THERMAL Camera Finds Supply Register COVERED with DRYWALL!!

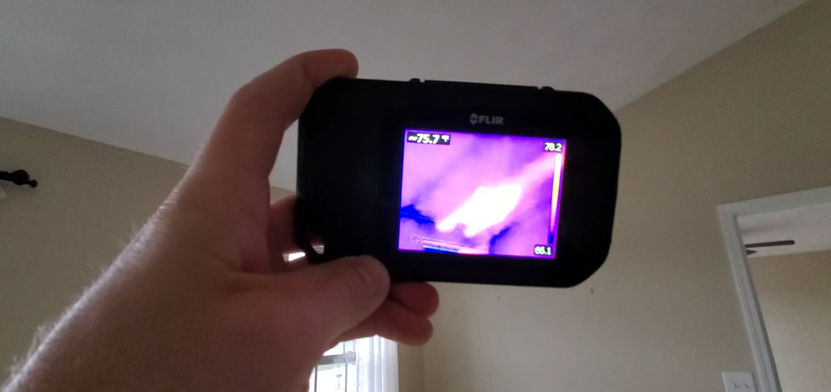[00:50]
they dry walled over the supply register on this right side
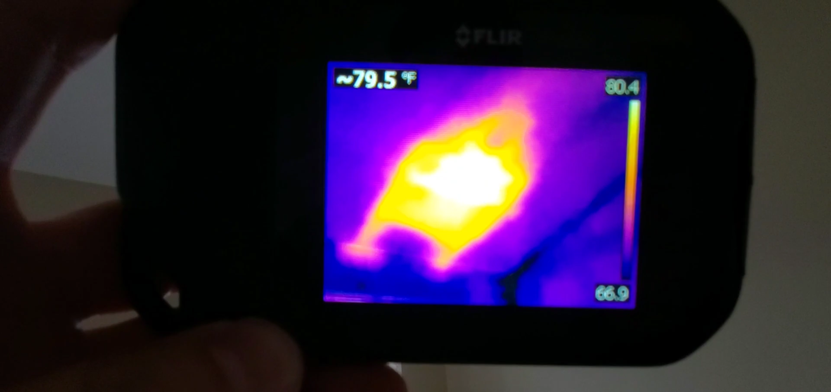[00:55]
On screen: spot 79.5°F
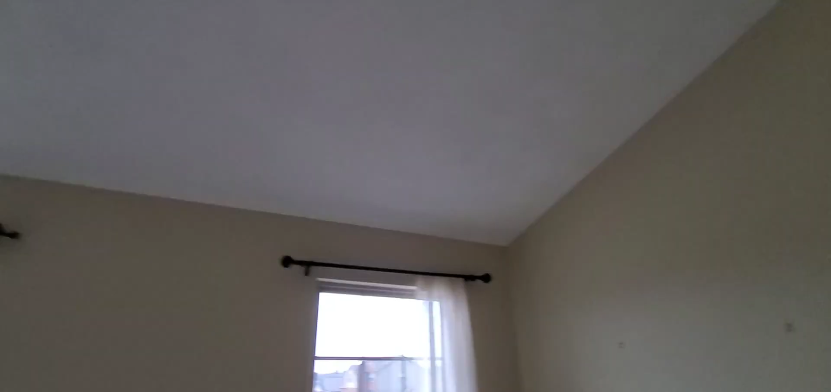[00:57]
so I'll show you kind of what it looks like
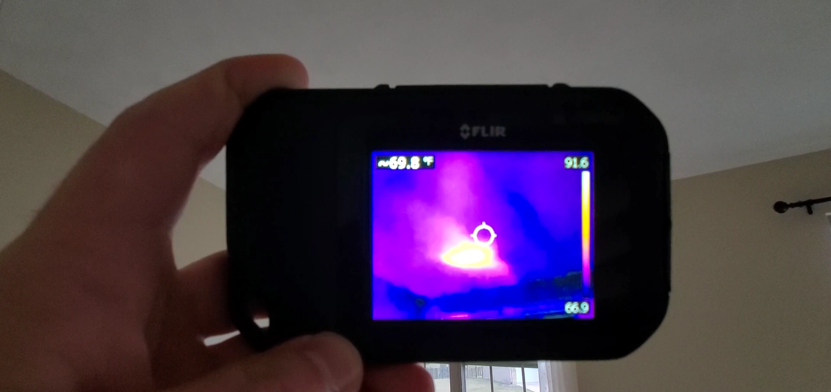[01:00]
On screen: spot 69.8°F
the one that's visible over there
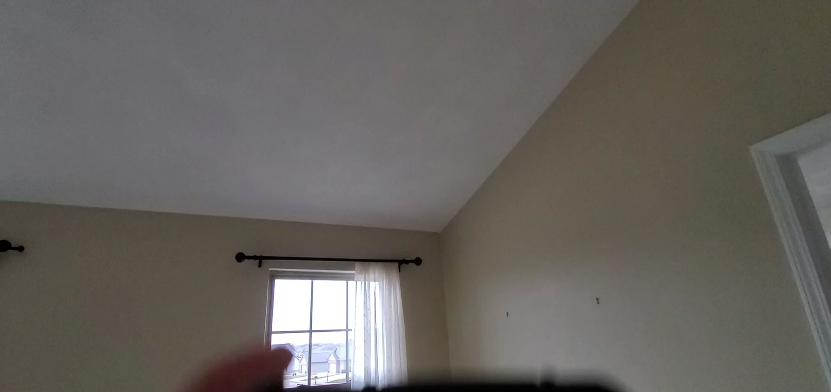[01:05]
and the one that they covered up on the ceiling so just another reason that
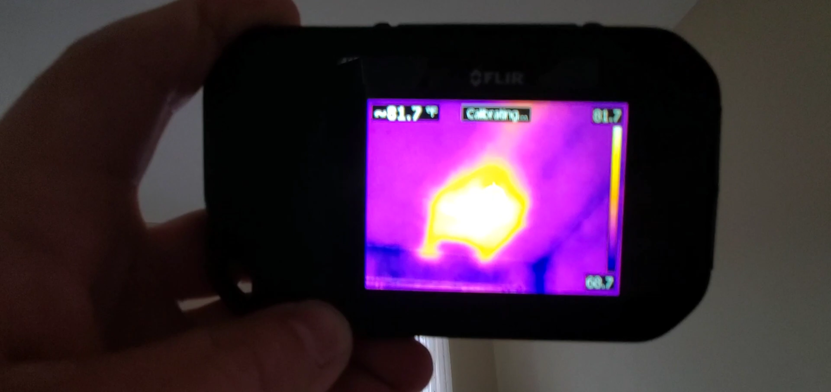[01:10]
On screen: spot 81.7°F
this thermal camera which is free with every home inspection comes in handy it helps me confirm things like this